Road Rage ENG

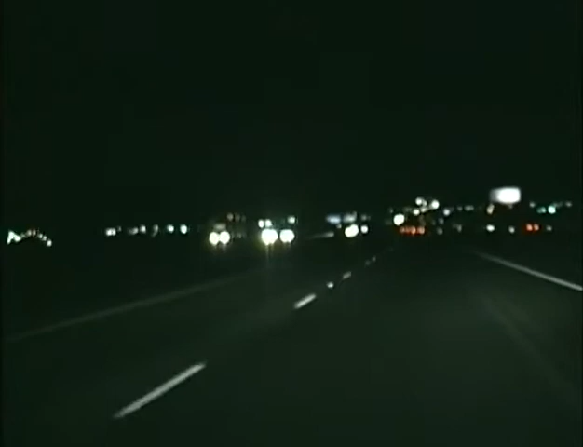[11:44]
Well, for one thing, it's dark and you can't see as well. This is the time to slow down and keep your headlights on dim for cars approaching you from the opposite lane. If you keep your headlights on bright, you're blinding other drivers. Learn how to drive safely at night.
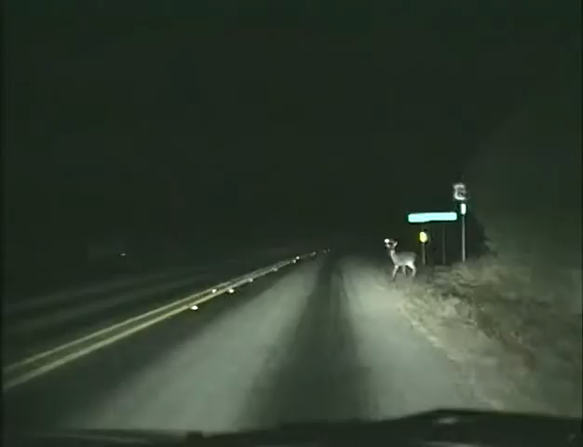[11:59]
When driving at night or the early morning in an area where wild animals roam, slow down and be cautious.